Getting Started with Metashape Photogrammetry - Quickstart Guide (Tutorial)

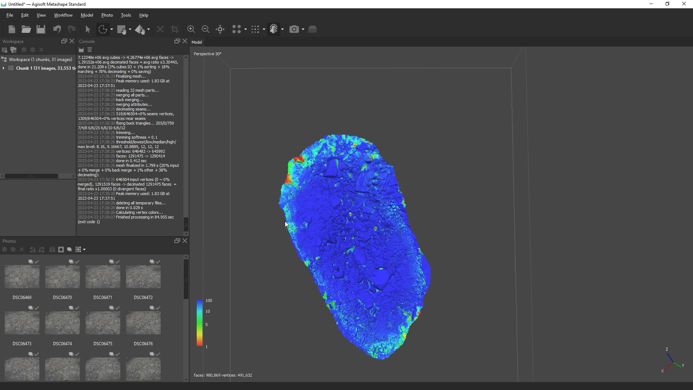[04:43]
This is something you can refine in your 3D software of choice. This is something you can refine in your 3D software of choice.
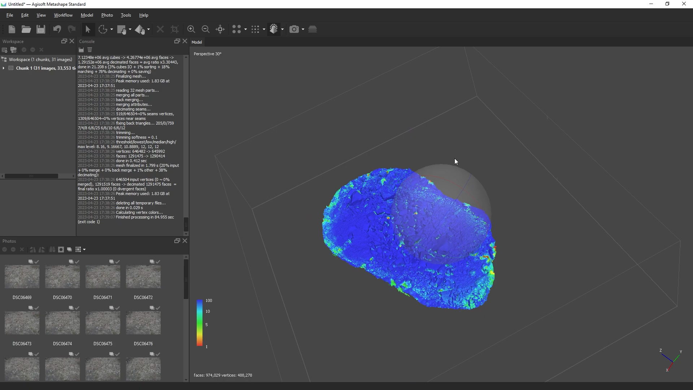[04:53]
Often, you'll end up with some floating geometry around your model. This is really easy to clean up. Navigate to the model menu and choose gradual selection.
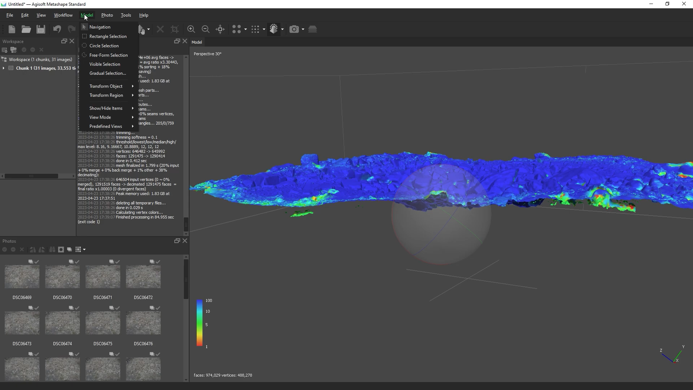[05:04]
Then select connected component size and set the level to 99.